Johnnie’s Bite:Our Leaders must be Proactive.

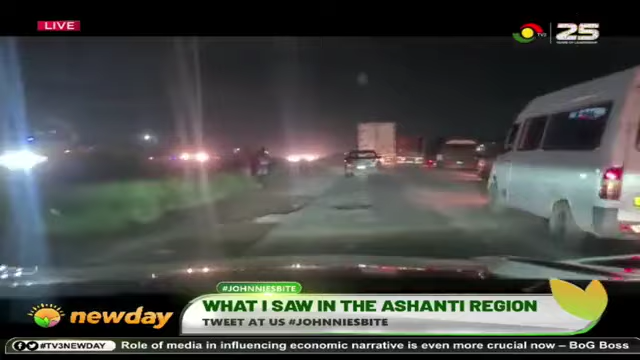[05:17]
This is the Pokwasi, Hebron, Aikant, Dublo, stretch of it.
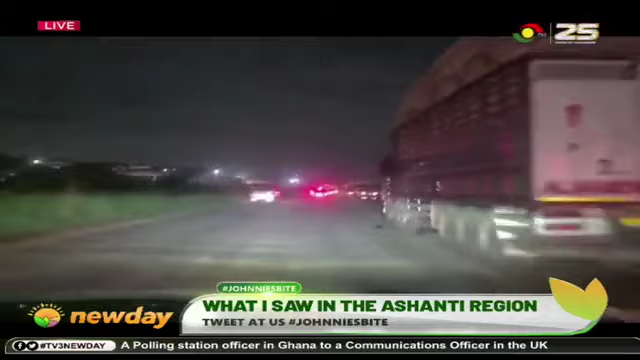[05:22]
So right from Accra, you are hit with it. See, beautiful road, no streetlights. No streetlights.
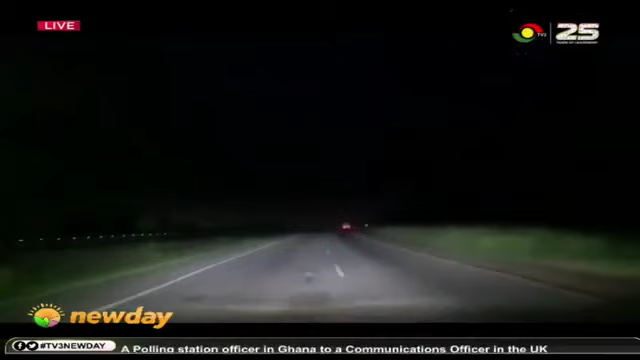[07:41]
You are competing for that small stretch of road without street light. I'm saying people die here. We know it. We know what the statistics are.